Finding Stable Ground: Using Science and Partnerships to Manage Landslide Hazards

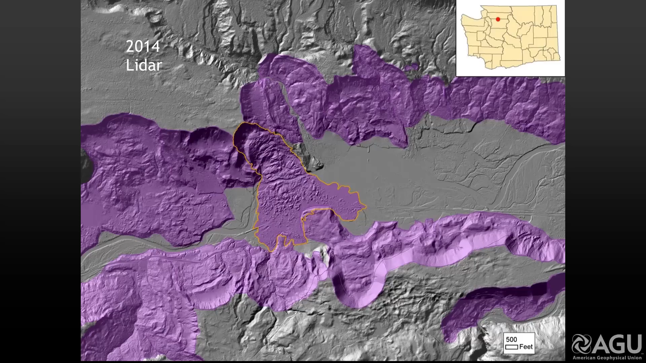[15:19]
While that landslide was mapped, it certainly did not pick up the debris field across the Valley as much. And, uh, you can see the, the less accurate delineation of these. So, what are the gaps?